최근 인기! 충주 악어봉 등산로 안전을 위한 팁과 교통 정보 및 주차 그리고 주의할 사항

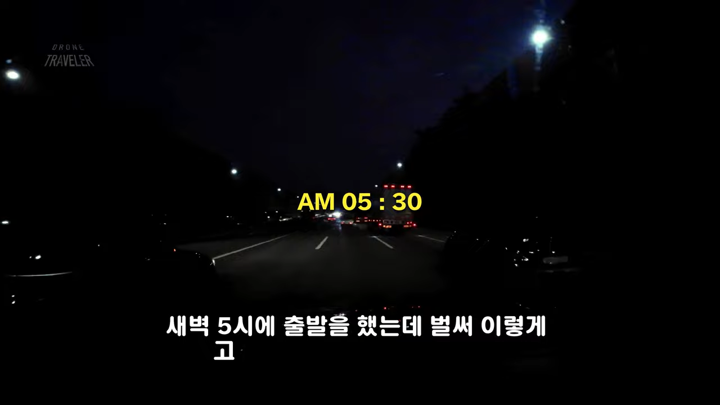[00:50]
새벽 5시에 출발을 했는데 벌써 이렇게 고속도로에 차선이 꽉 찼네요. 위주의 한국인은 정말 부지런한 것 같습니다.